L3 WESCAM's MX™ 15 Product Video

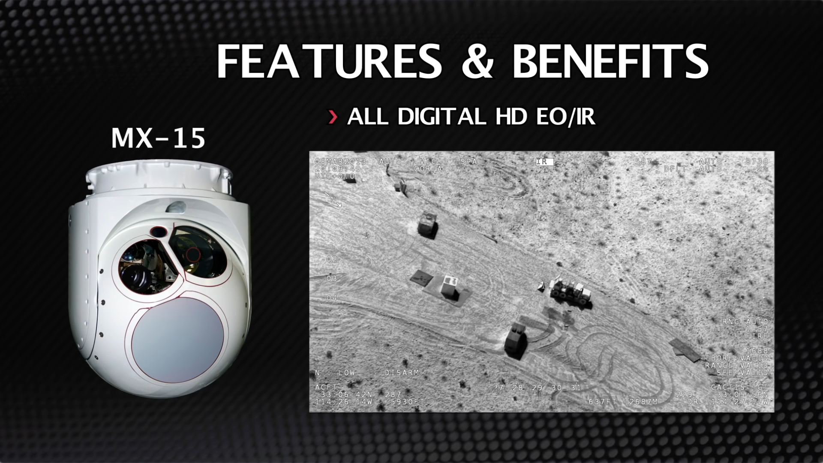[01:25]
2-megapixel zoom and spotter daylight cameras 24-7 EO
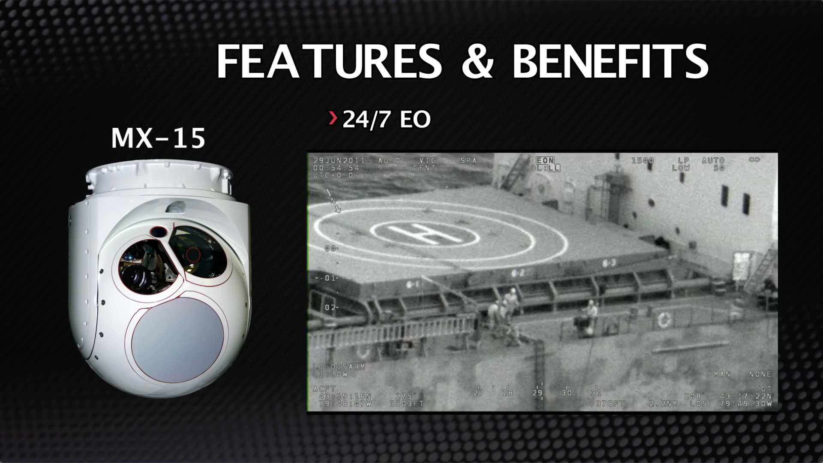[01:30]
imaging capability Wide-angle color low-light zoom spotter EMCCD
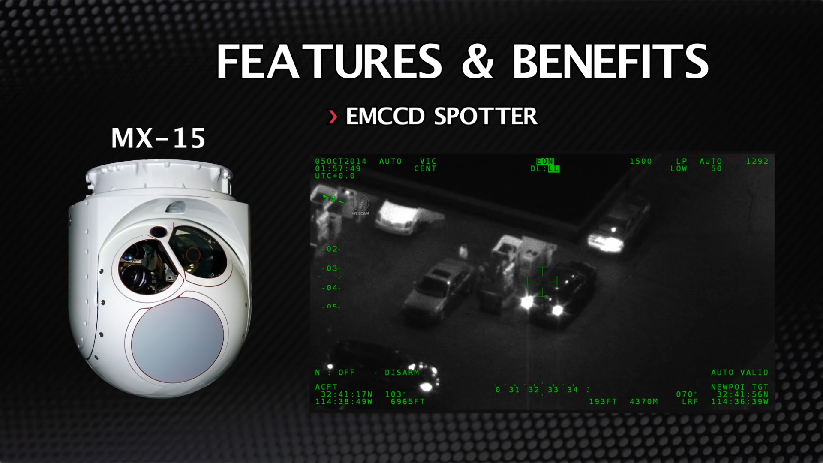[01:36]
spotter High-resolution short-wave IR imaging Advanced
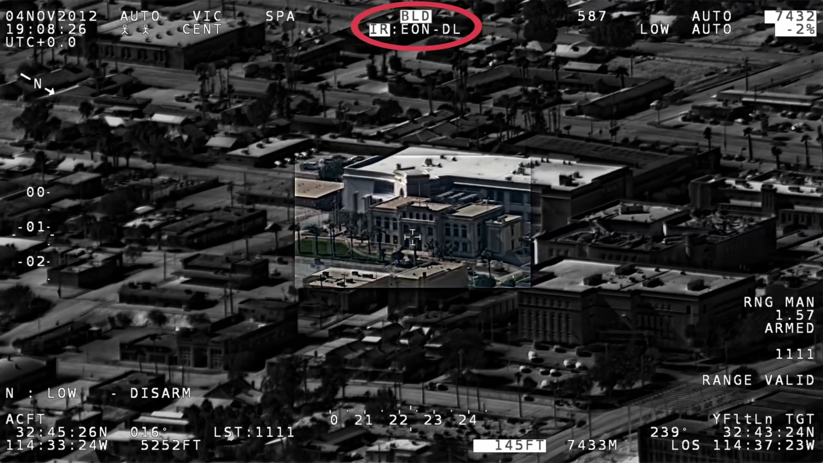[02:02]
The system's image blending capability provides operators with a single multi-spectral image stream
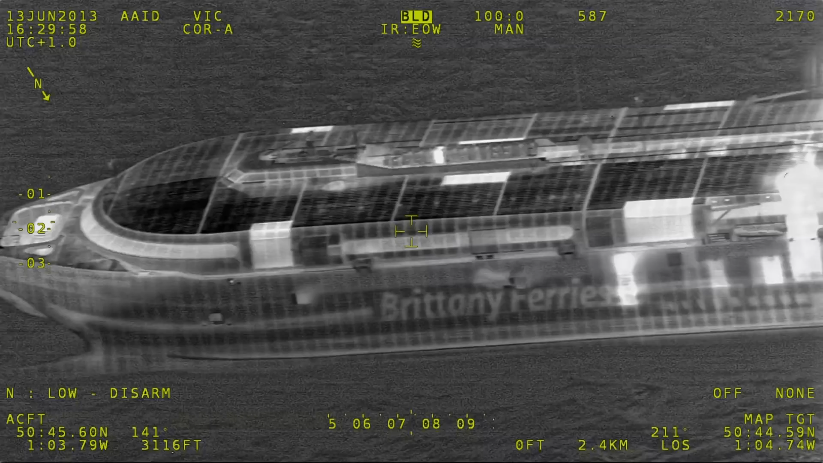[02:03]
that presents greater scene detail in each frame,
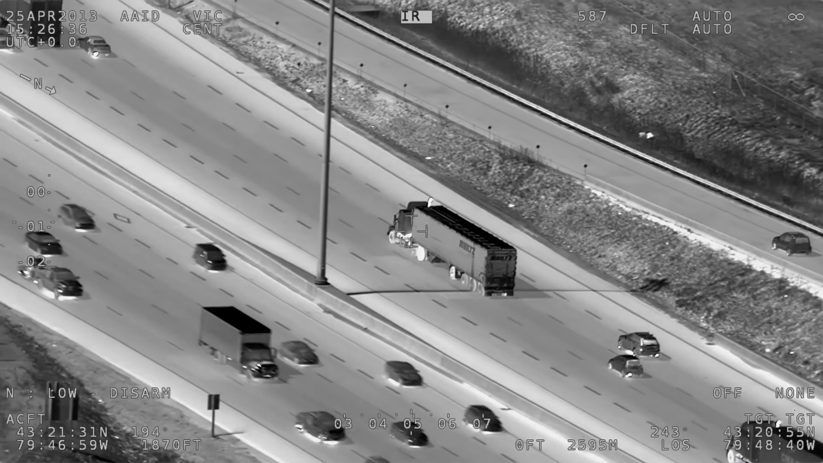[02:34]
Other key GEO features that create unparalleled
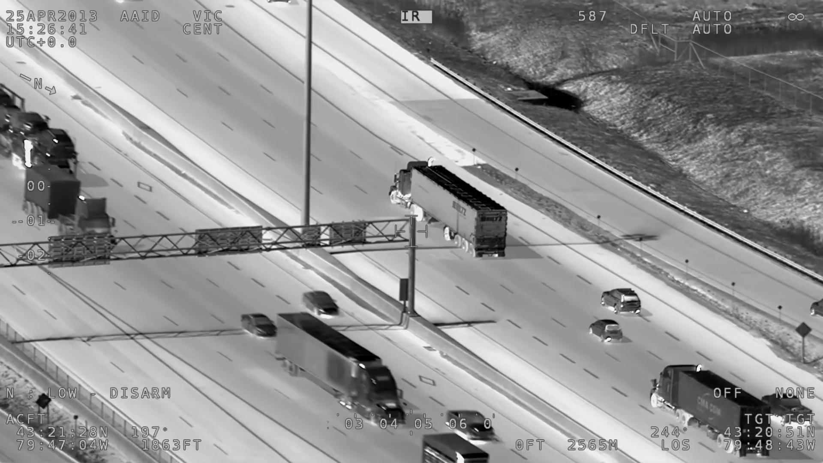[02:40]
operational ease-of-use include GEO Pointing
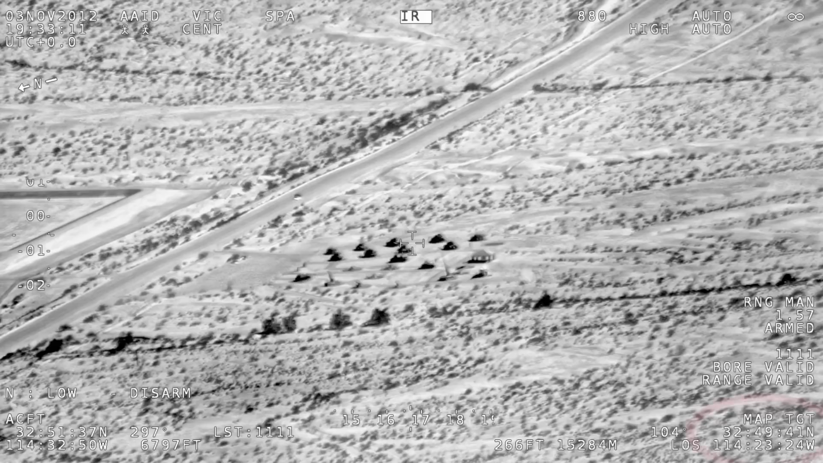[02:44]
Minimizes operator burden by keeping sensors' line-of-sight maintained on a fixed target.